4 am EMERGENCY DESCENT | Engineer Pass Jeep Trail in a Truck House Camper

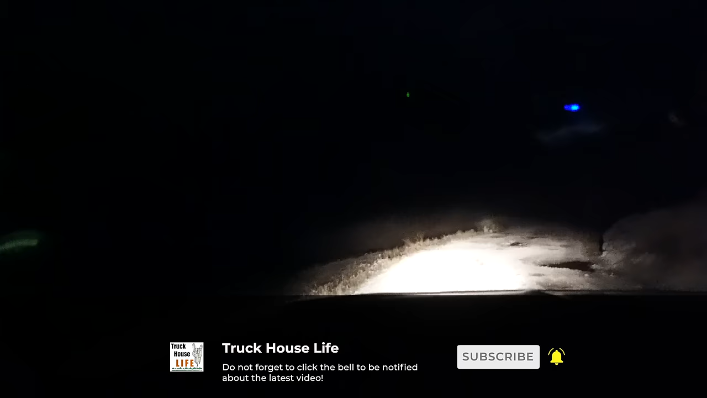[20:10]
I woke up and just like could not sleep I just kind of feel short of breath then I realized like oh, yeah I'm in like around 12 000 foot elevation and I live in alaska at 17 feet above sea level Couldn't
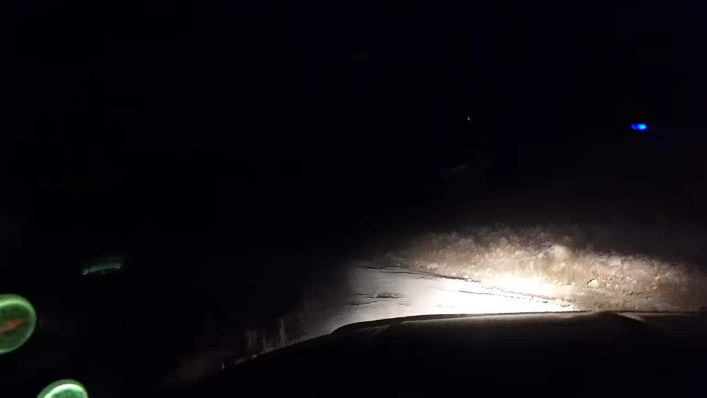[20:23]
sleep just feel like I can't breathe too well So i'm actually like driving down the mountain gonna work down to a lower elevation four o'clock in the morning Down this off-road trail working our way down. There's definitely still some obstacles I just went off a pretty big rock cliff back there and a bunch of tippy off camber stuff I'm working my way down to the animus forks We
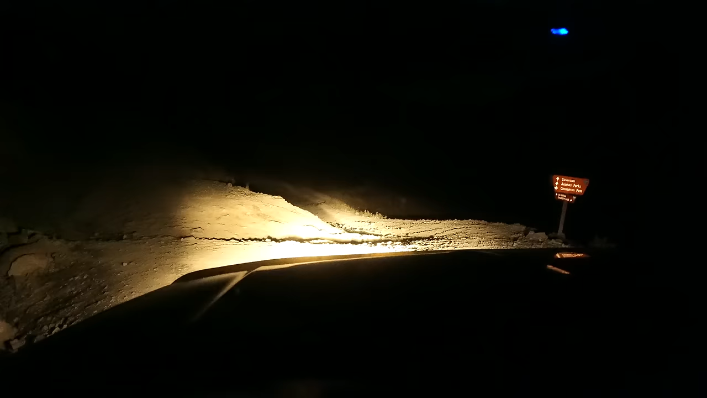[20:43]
have reached the forks cinnamon pass goes off to the left up this really steep looking hill You can't really see it and there's a big ditch right there. That's probably three or four feet deep looks like nothing right now We're gonna go straight just right of that ditch
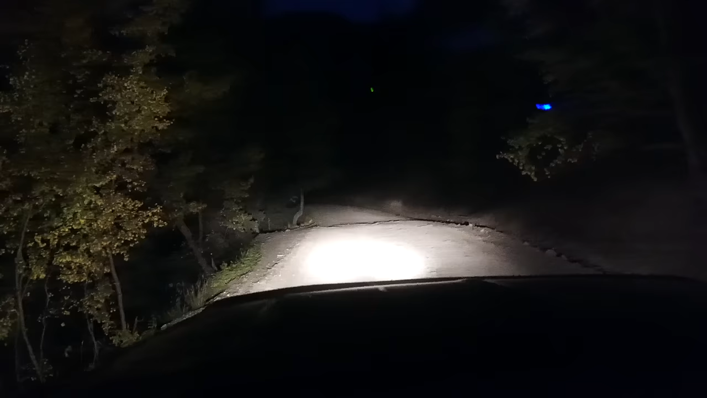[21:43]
I'm down in the canyon still but there's a lot of trees around me now and the roads just now starting to kind of smooth out a little bit It's still chunky and cobblestone-y but it's much smoother than it was oh my god I just saw that road closed ahead